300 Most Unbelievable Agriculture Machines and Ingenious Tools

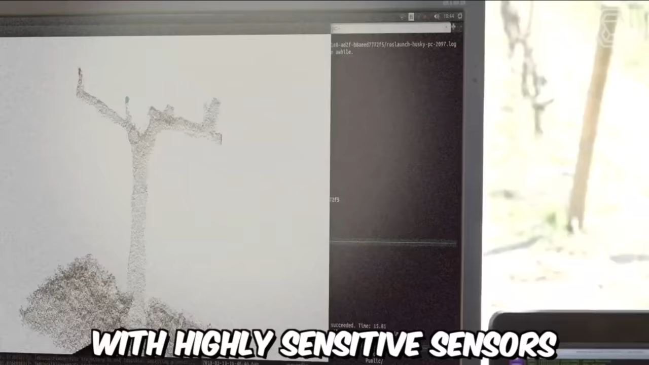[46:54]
According to the developer's vision, the robot on your screens will be equipped with highly sensitive sensors and artificial intelligence for managing vineyards.